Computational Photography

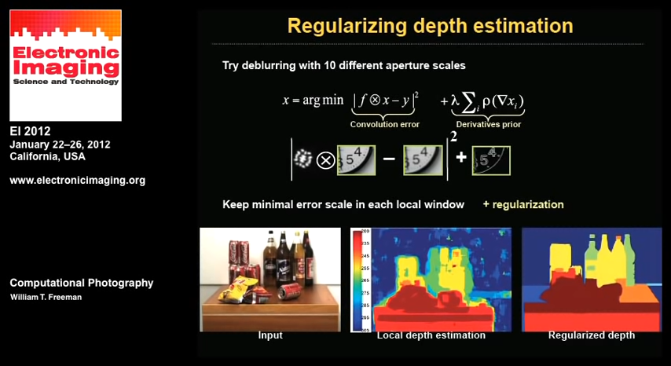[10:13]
And we enforce this with a Markov random field and come up with this final regularized, if you will, estimate for what the depths were from this. So in summary, then tying it together, what we get from this coded aperture image is a single image, which lets us estimate the depth everywhere and lets us overcome depth of field effects so that we can make things that were blurred in the original image, make them sharp.